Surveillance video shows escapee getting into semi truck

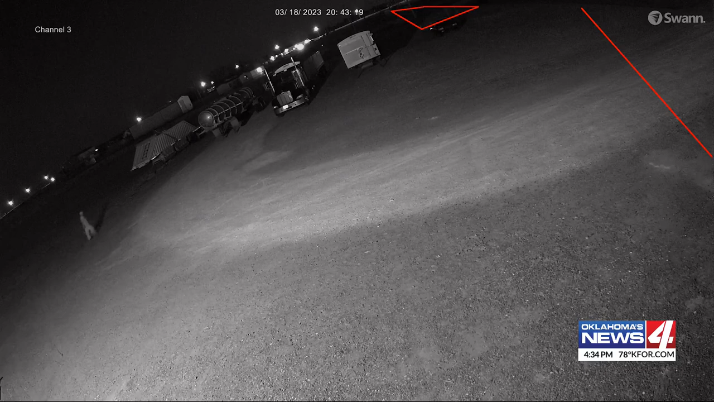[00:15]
This surveillance video was recorded after Mina walked away from the Bill Johnson Correction Center in Alva.